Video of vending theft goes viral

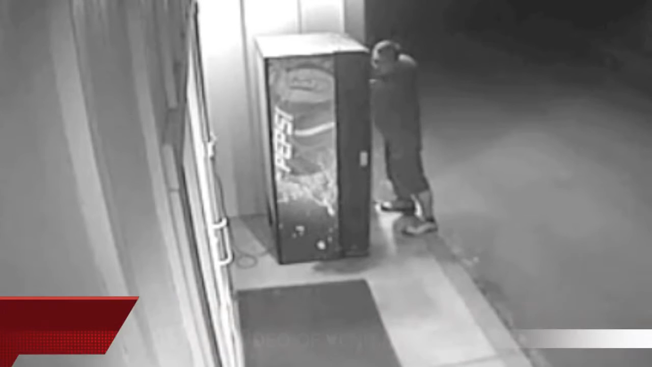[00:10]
A man who broke into a soda vending machine outside the Illinois Valley Fire District headquarters over the weekend is now all over the internet thanks to a crisp video surveillance and a fire chief with an edgy sense of humor. The theft occurred shortly after 2 a.m. Sunday when a man wearing shorts, a t-shirt, and sneakers spent about two and a half minutes prying his way into the soda machine, then ripping out the change canister inside and driving off in a white car. The whole thing was caught on video and the fire department released the footage on
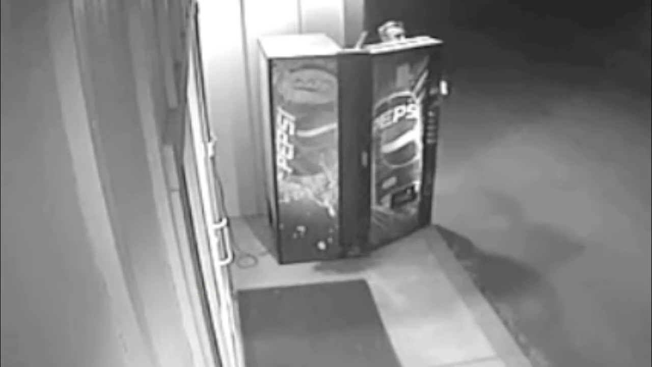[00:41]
Monday morning along with a musical soundtrack added by the department's information technology specialist Chief Dennis Hoke. The video was an immediate hit. As of Monday night it had gotten more than 2,400 views on YouTube. You can read more on this story in the July 21st print and online editions of the Daily Courier.